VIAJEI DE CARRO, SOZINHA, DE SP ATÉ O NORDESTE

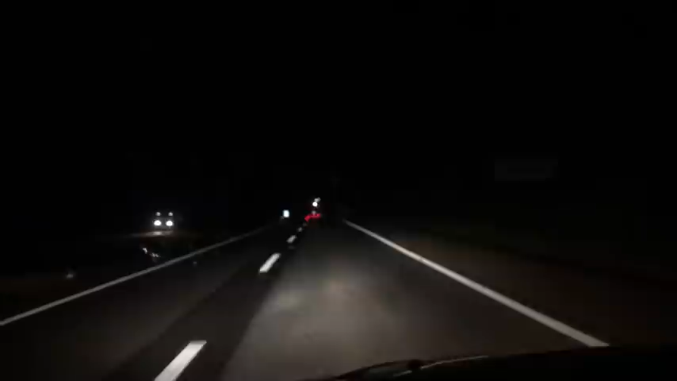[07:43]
Deixei a 0,40 Eu peguei a 1,35 Ela não é duplicada Mas ela também tá boa Tá? Olha, não tem buraco Tá super tranquilo Acabei de olhar aqui Bota 270 caídos Pra chegar em Montes Claros Simbora que eu tô do gás aqui, viu?
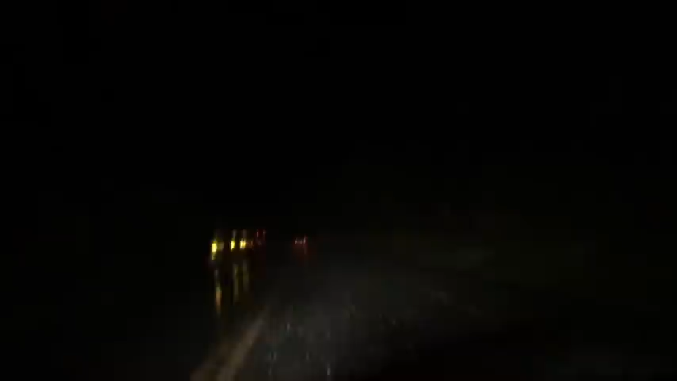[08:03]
E olha a chuva que tá aqui, minha povo Meu Deus do céu 1,35 ainda E é chuva Tem cada raio Cada espetáculo do céu Que eu fico Meu Deus do céu Quem era eu
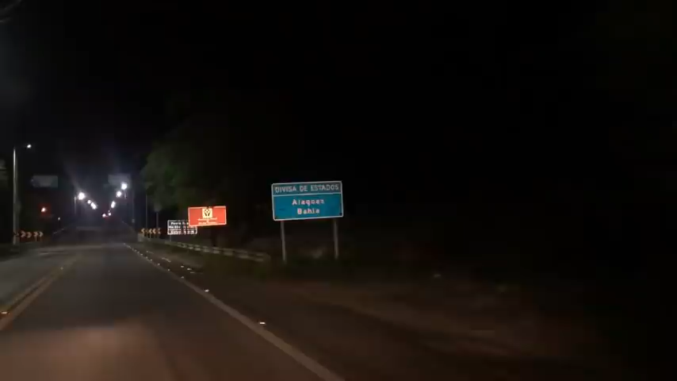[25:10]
Cheguei em Lagoas Ai, meu Deus Travessou o Velho Chico Olha, põe o seu rosto Sobre o Rio de São Francisco Ai, gente Cheguei Caramba, eu não tô acreditando não Pô, que eu toquei